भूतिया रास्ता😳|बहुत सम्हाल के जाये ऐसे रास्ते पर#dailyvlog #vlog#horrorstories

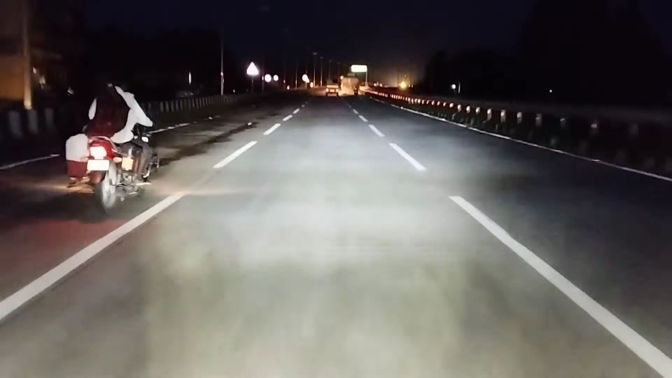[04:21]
लेंगे जो की जंगल से हुथ हुए मेरे गाहों के तरफ जाएगा वीडियो में बने रहिएगा और रास्ता में आपको दिखाऊंगा
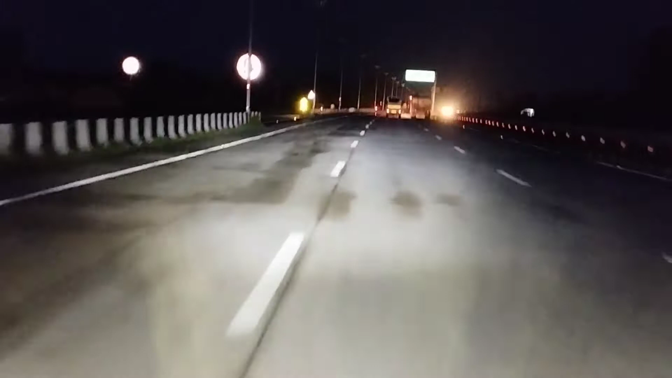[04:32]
यहीं से हम कट लेड़ेंगे लोग उल्टा बहुत चलते हैं यहां पर
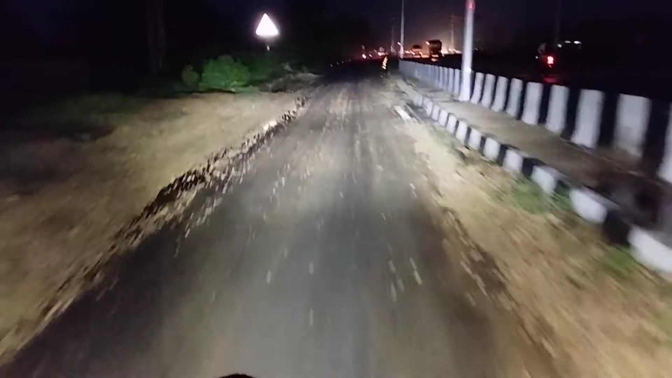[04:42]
यह देखे रास्ता में कितने गिट्टी पड़ी हुई अधिक रहाई से पेड़ पौधे जंगल आपको दिखने सुरू हो जाएंगे आगे लहंगपुर होता है मार्केट है चोटा सा बहुत बढ़ा मार्केट तो नहीं बोलेंगे है चोटा सा मार्केट
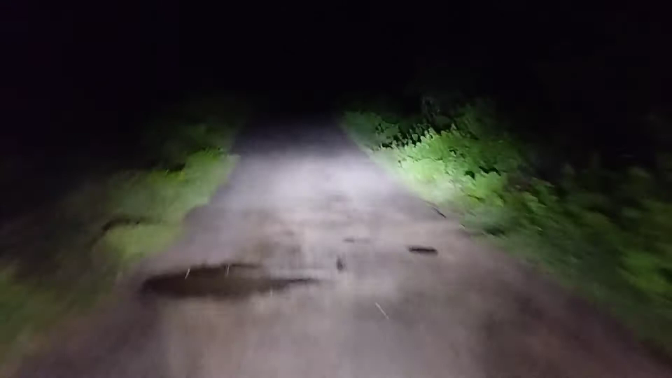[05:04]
यह देखिए दोस्तों यह अब जंगली राका है पुरा दूर दूर तक कोई आपको घर नहीं दिखाई देखा पूरा जंगली रास्ता है यह